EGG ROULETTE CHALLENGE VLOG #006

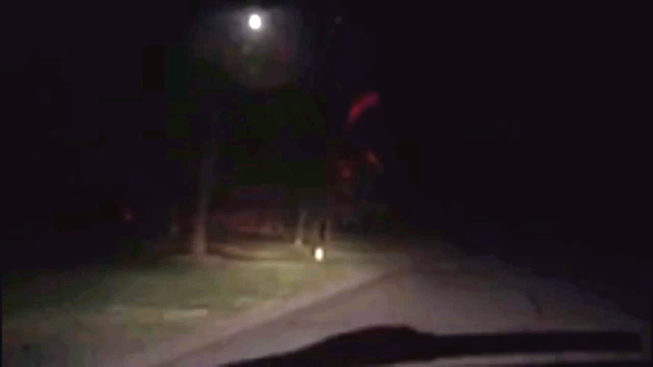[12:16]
So I'm at the next stoplight, and the power, I can't show you guys why it's out yet, but just a good look.